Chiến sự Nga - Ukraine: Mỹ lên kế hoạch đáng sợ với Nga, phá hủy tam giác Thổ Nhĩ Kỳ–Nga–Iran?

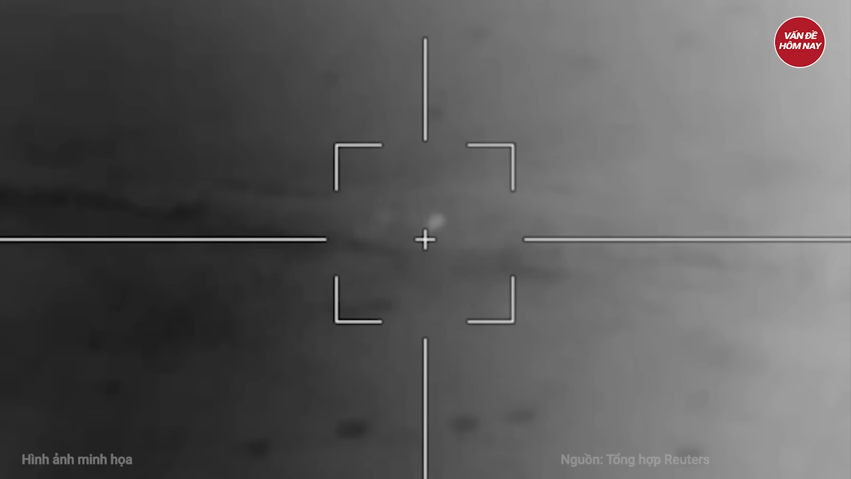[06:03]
Mới đây nhất, Bộ Quốc phòng Ukraine tiếp tục đăng một đoạn video cho thấy máy bay không người lái UAV trinh sát của Trung đoàn số 14
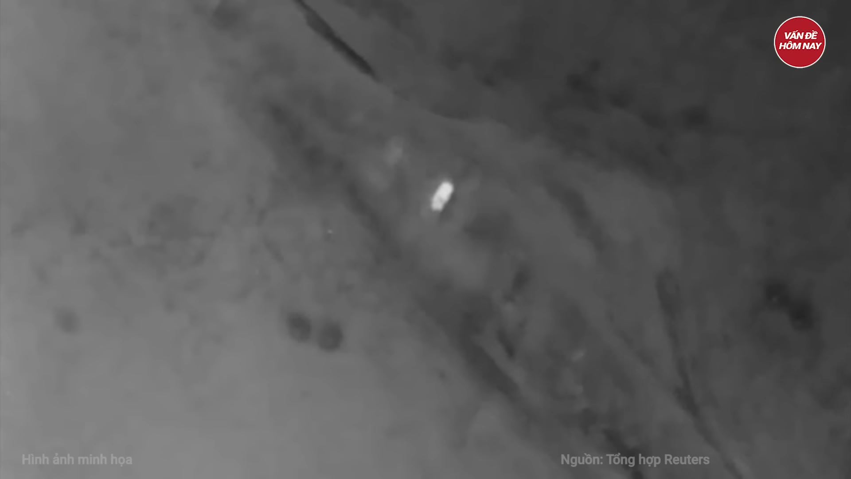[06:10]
Ukraine phát
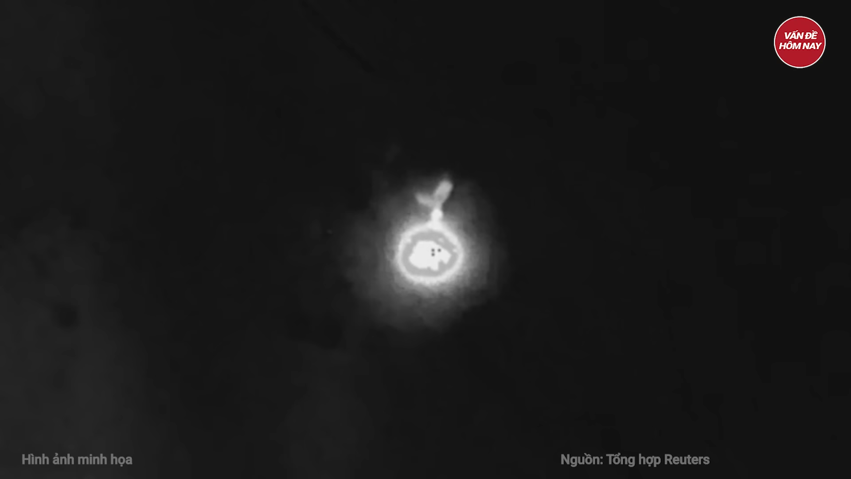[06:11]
hiện xe chở đạn kiêm bệ phóng và radar Tela
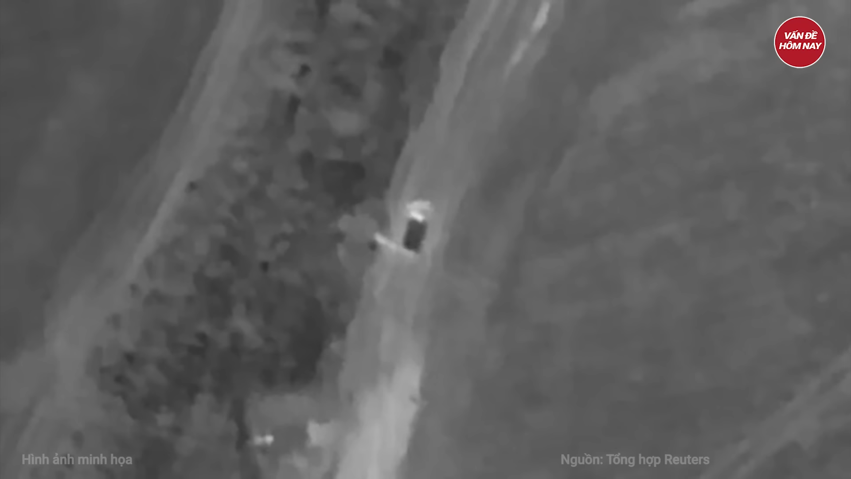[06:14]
của hệ thống phòng không Buk M1 Nga gần một dặng cây tại tỉnh miền nam Zaporizhia. Xe Tela sau đó di chuyển vào bên trong dặng cây được cho là một
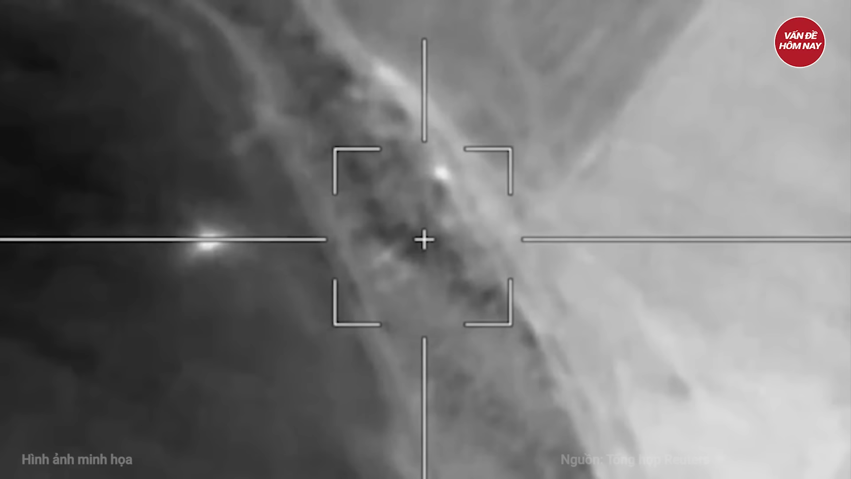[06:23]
điểm tập kết đã được nguy trang của lực lượng phòng không Nga. UAV Ukraine chuyển tọa độ mục tiêu để pháo binh Ukraine tung đòn tập kích.
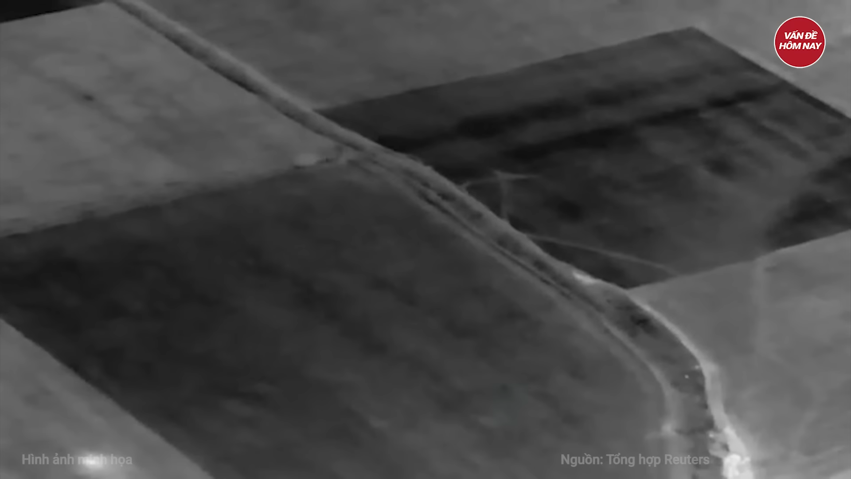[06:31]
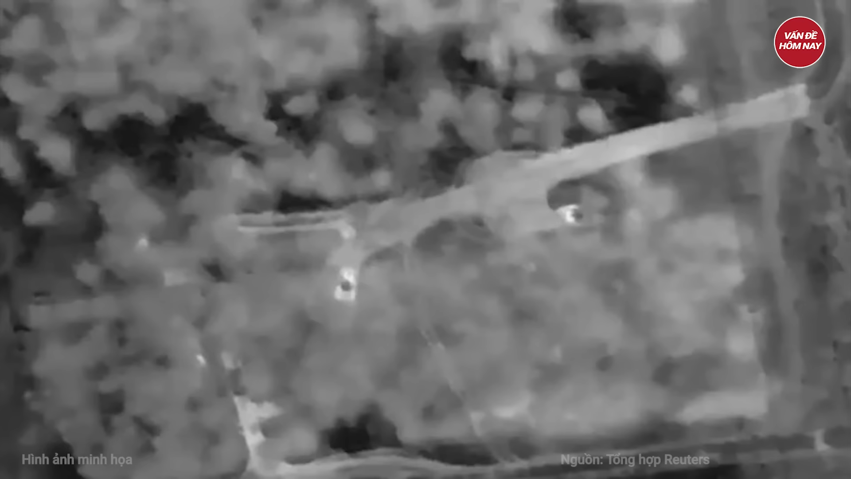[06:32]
Đòn đánh đã kích hoạt nhiên liệu của tên lửa phòng không trên xe Tela tạo ra vụ nổ lớn và đám khói dày đặc có thể nhìn thấy từ xa,
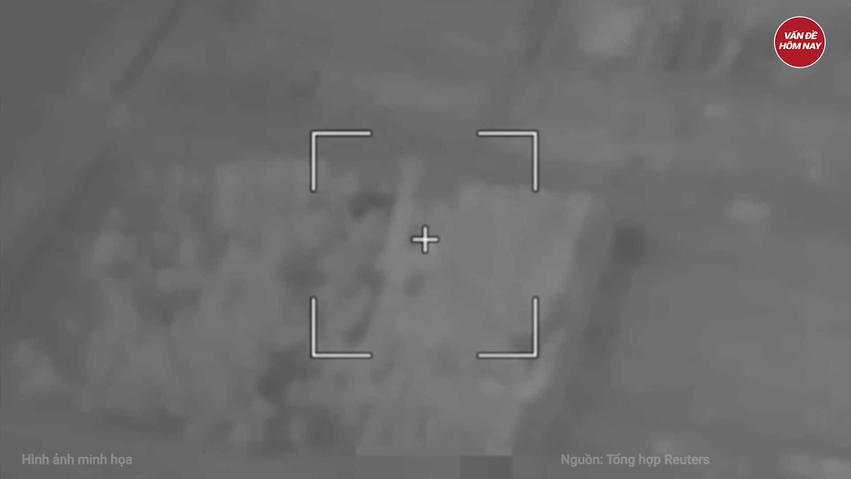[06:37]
khiến khí tài này bị phá hủy hoàn toàn.
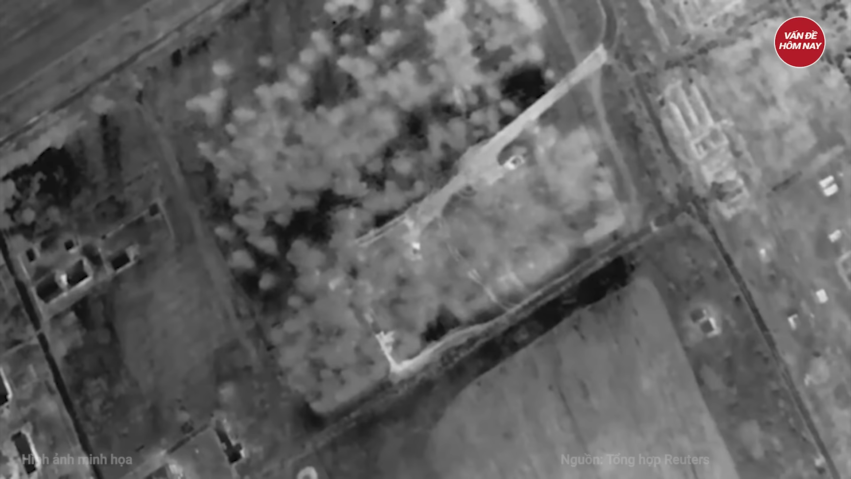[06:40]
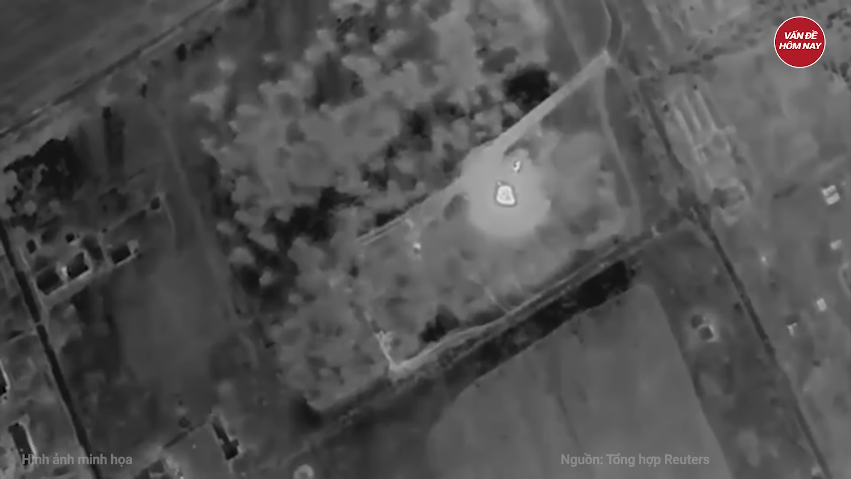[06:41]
Bộ Quốc phòng Ukraine bình luận về video một màn bắn pháo hoa trên chiến
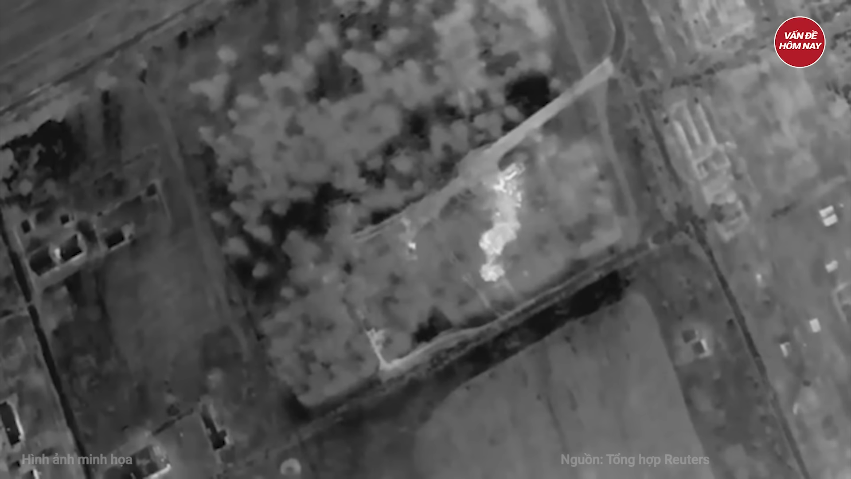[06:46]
trường thêm một hệ thống phòng không Buk M1 của đối phương bị phá hủy.